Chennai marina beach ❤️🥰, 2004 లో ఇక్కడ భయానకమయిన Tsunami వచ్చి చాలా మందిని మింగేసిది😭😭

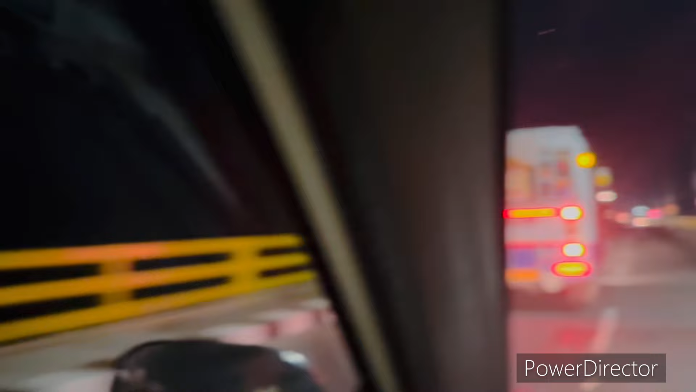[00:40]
అదే చూపిస్తున్నాను మీకు నైట్ అయితే ఎలా ఉంటుంది వ్యూ అని చెప్పి. బట్ సముద్రంలో ఉన్న వాటర్ ఏం కనిపించట్లేదు మనకి.
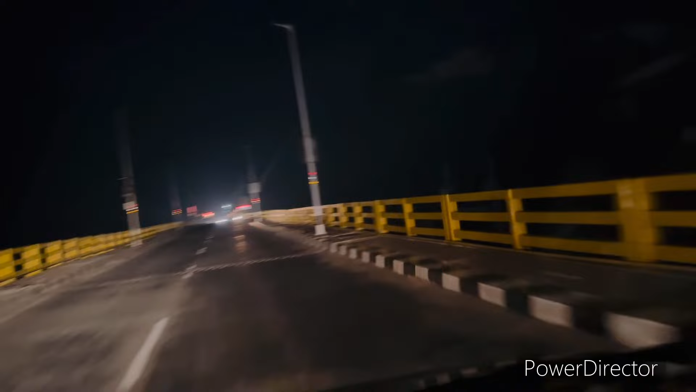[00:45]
మాకు నైట్ 1 o'clockకి రామనాథపురం డిస్ట్రిక్ట్ నుంచి ఉంది ట్రైన్. సో మేము ఆల్రెడీ ట్రైన్ ఎక్కాము నైట్ 1 o'clock.